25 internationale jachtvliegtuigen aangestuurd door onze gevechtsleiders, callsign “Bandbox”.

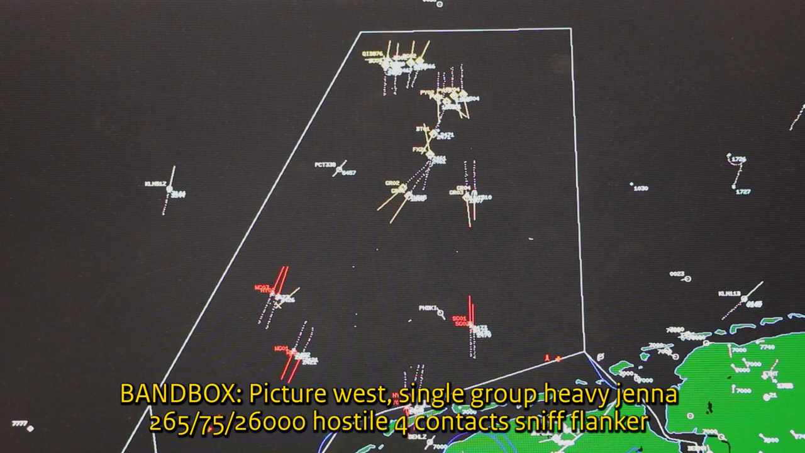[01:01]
heavy, Jena 265, 5726,000, hostile, 4 contacts, sniff flanker.
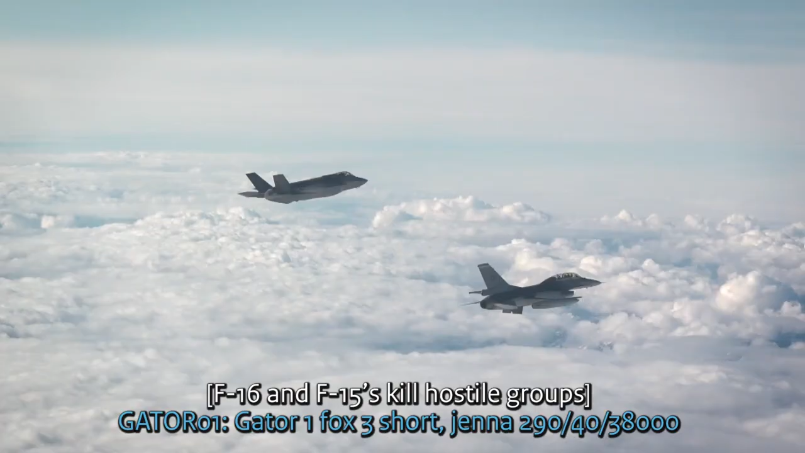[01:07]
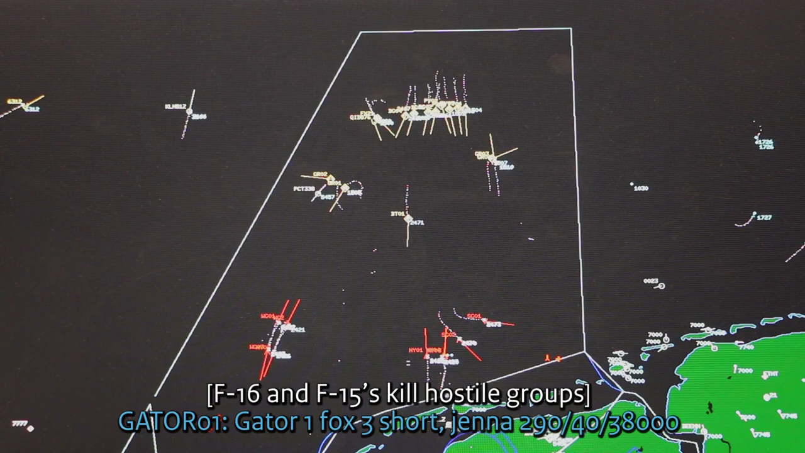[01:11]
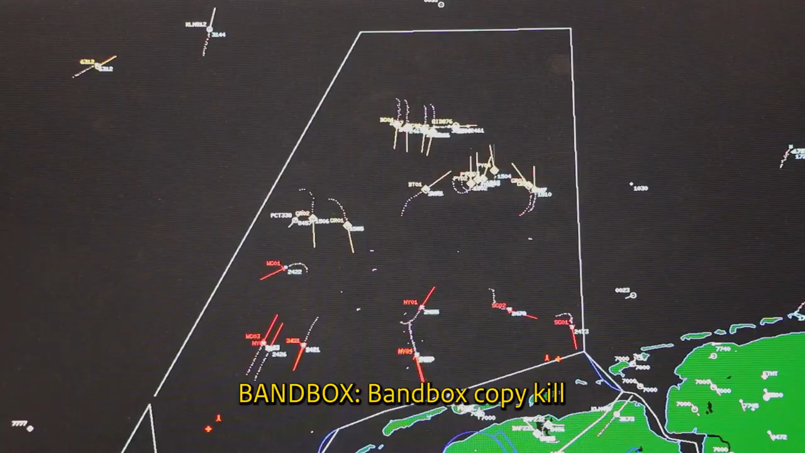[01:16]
Gate 1, box 3, short, bullseye, sorry, Jena 290, 40, 38,000. Bamox, copy kill. All players, flex, impact, 239, 7, 7. Bamox, picture east, clean, all dead.